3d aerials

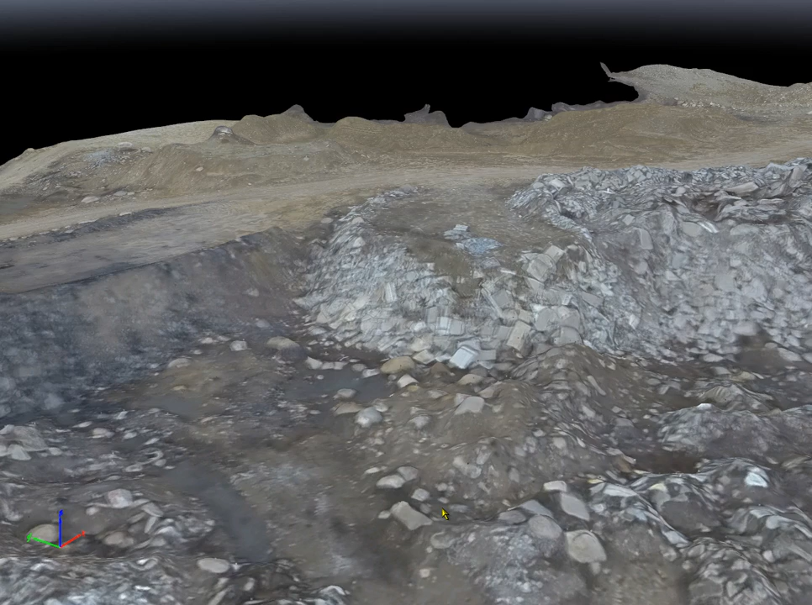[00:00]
Okay, we have another 3D image here. This one is different than the last one I just posted,
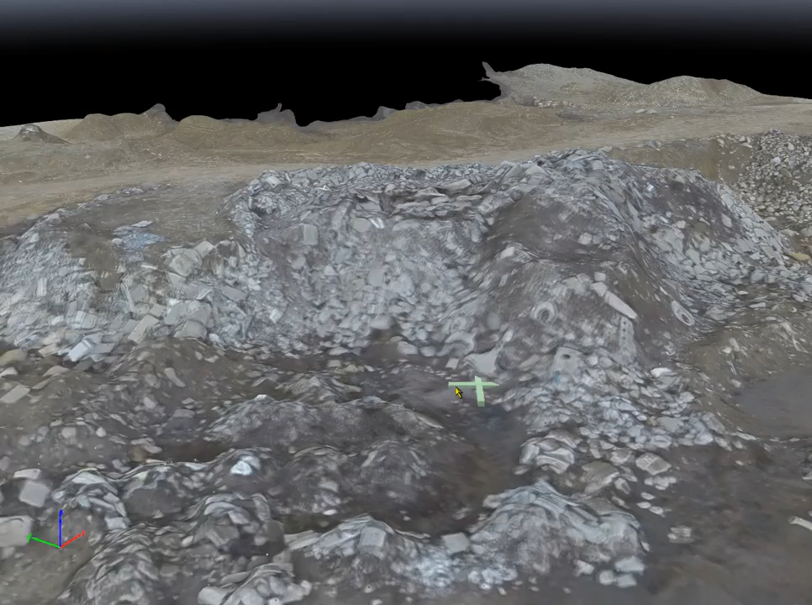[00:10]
and the way it is different primarily is that it is shot straight down. All the images are straight down, and none of them were from the side, the way I'm viewing it right now.
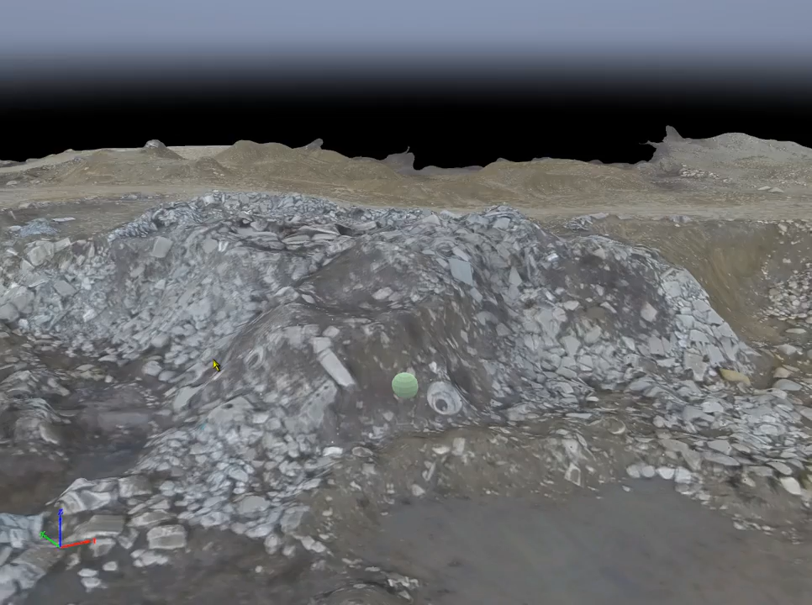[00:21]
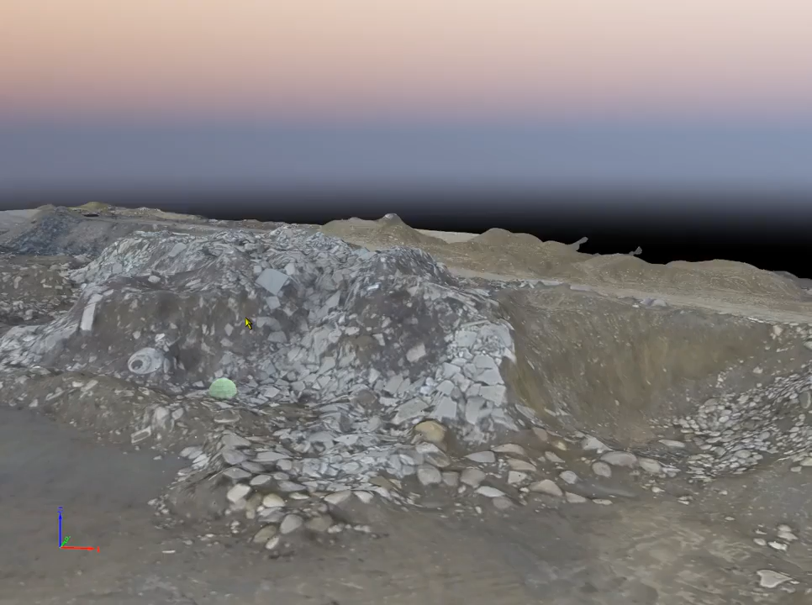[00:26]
So, this is the way that they were shot, and it's a much bigger area than the last one was,
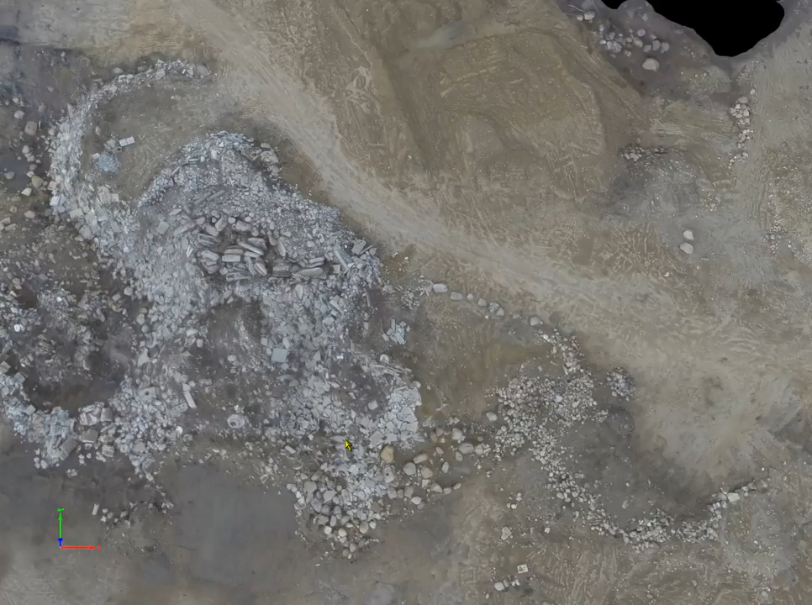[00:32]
and again, the fact that I did it in just a few seconds,
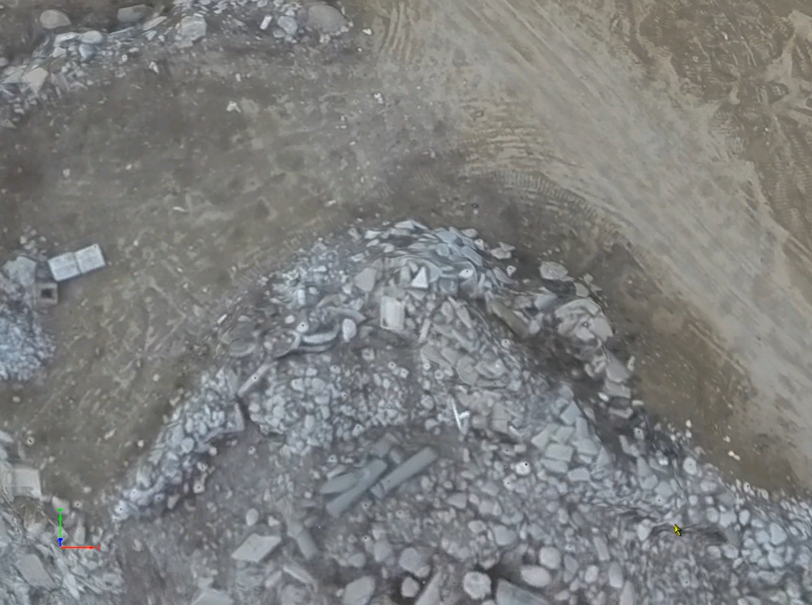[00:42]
that's why it's a little fuzzier, because it's not that many images.
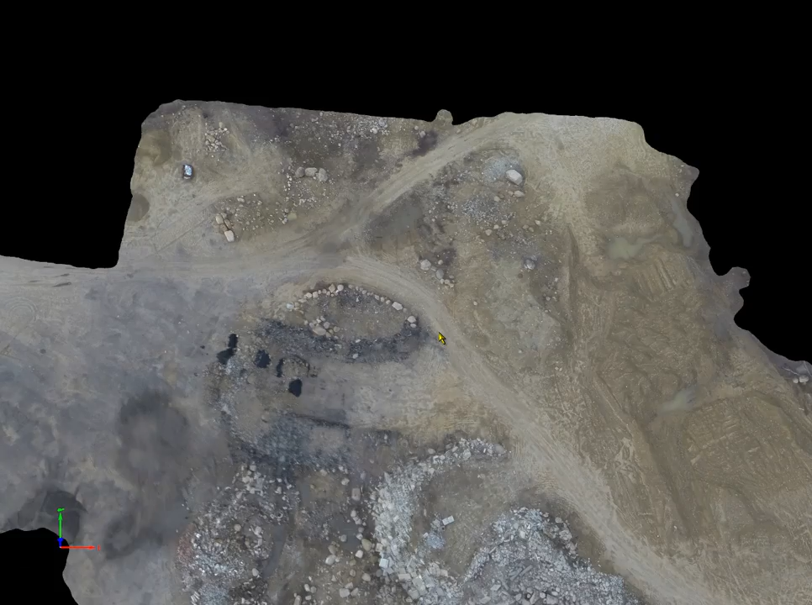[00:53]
It's just amazing how well it stitches together with just a few images.
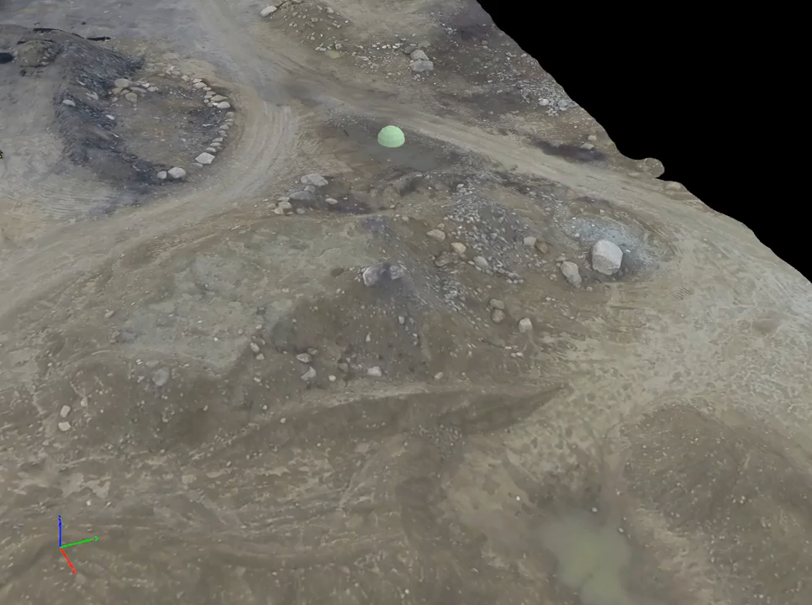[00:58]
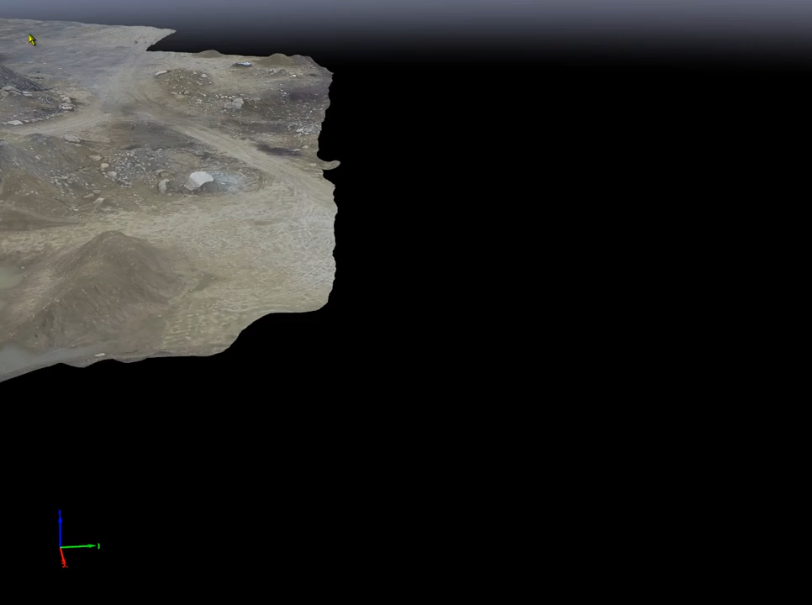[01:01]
So, the more images, the better it is.
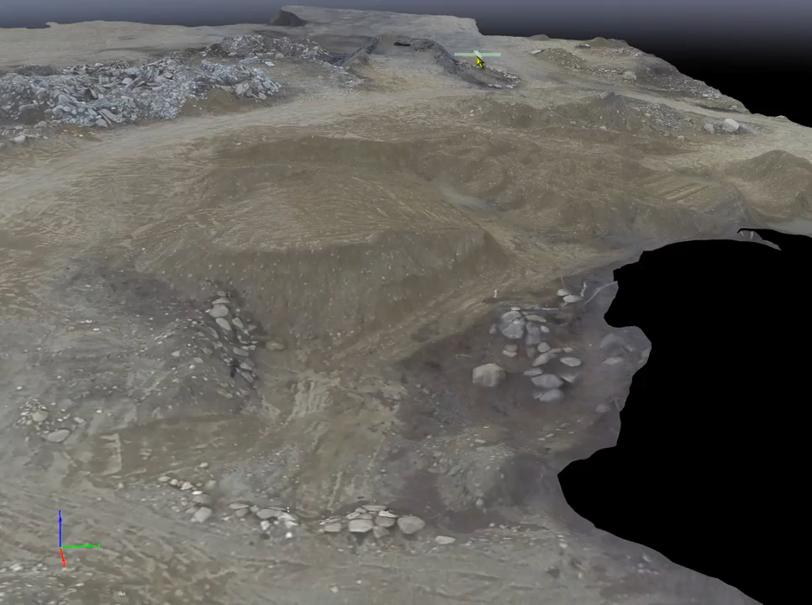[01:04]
Oh, we just fell off the end of the world there. Ah!
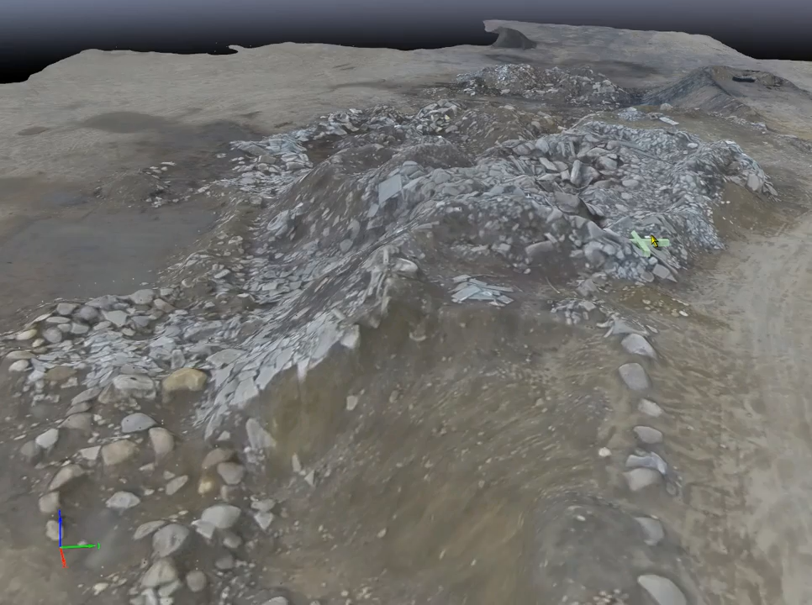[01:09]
Anyway, it gives you a really good look in 3D.